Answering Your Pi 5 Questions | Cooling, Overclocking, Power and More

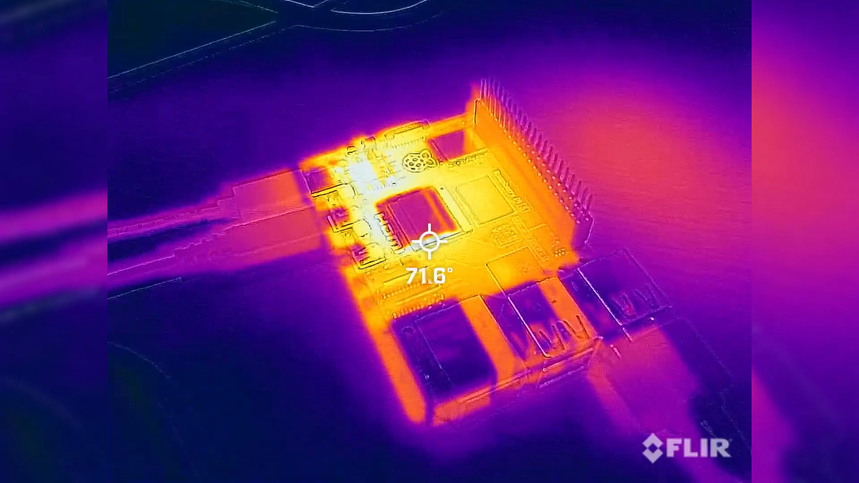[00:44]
and simulated day-to-day usage and after a few minutes the temps were in about the 70 to 80 degrees Celsius range. And it wasn't long before we encountered some periodic thermal throttling.